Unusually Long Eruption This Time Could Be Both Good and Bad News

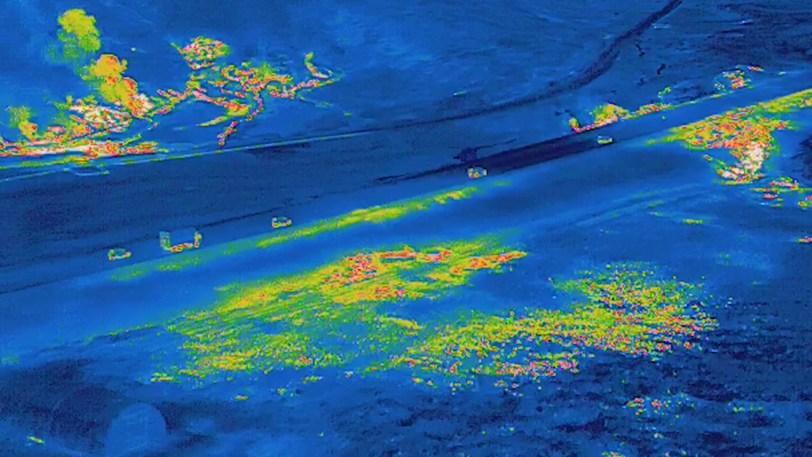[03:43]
and the thermal video I came back with this time, it is a fine reason to make a new update from the hot road.
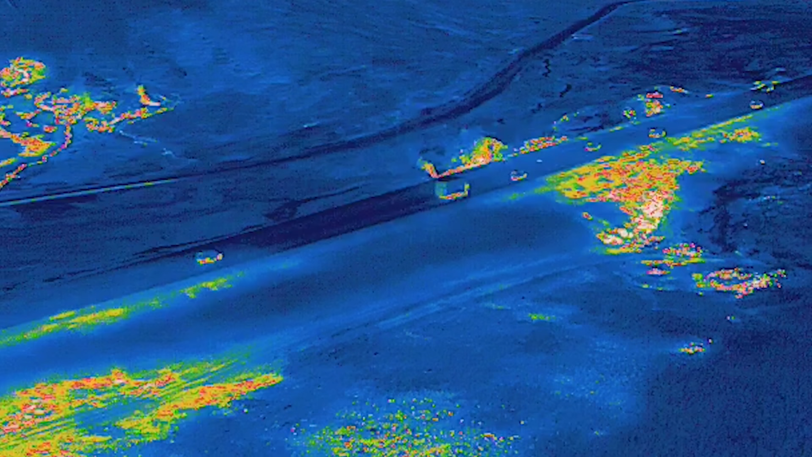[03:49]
Always something new.